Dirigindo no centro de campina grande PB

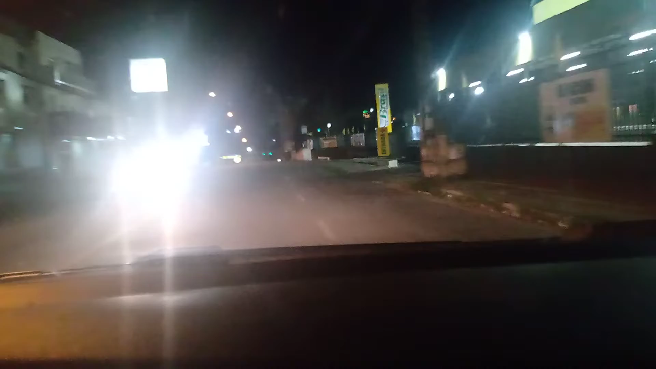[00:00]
E é isso aí, estamos aqui em Campina Grande, Paraíba, estamos aqui fazendo uma filmagem aqui,
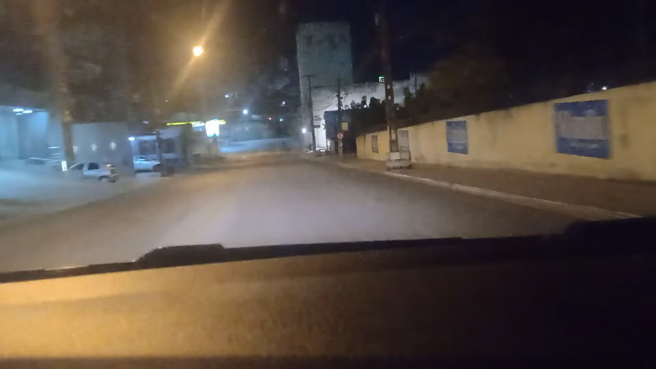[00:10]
aqui próximo ao negócio do Distrito Industrial, aqui do lado direito aqui é o antigo Café Sombraes, acho que é o único que já subiu agora, habitaram aqui os gatos. Eu sou daqui de Campina Grande, embora em Brasília, saí daqui em 2009, então, muitas coisas mudaram por aqui, então,
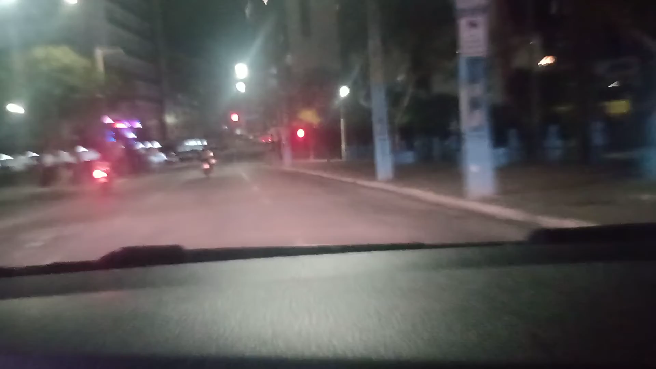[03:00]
esse motorista aqui não é muito bem certo não, viu, motorista aqui, eles avançam assim, não,
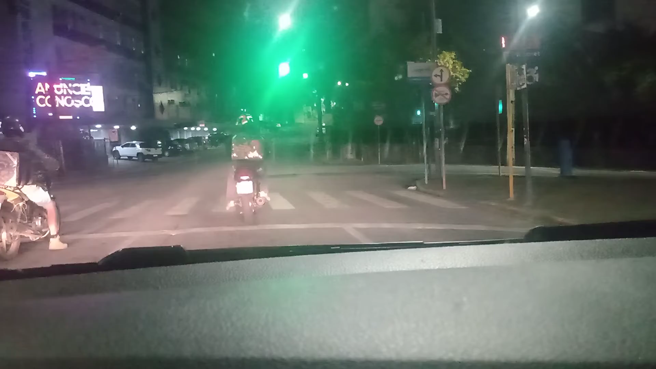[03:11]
vai com tudo, sabe, o motoqueiro passa de todo jeito, essa aqui é a Avenida 13 de Maio, não tem muito por aqui que eu não morava aqui,
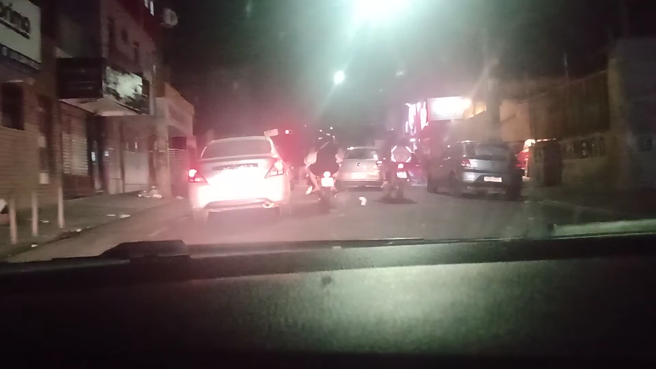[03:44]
ó pessoal, tá indo lá, o sinal tá aberto, eles vão bem devagarzinho,
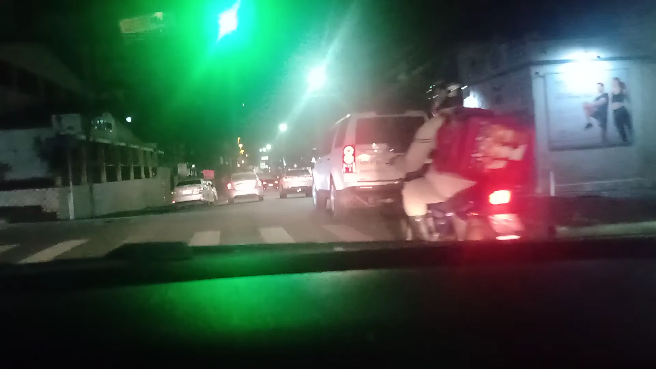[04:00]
tá indo lá, o sinal tá aberto, eles vão bem devagarzinho,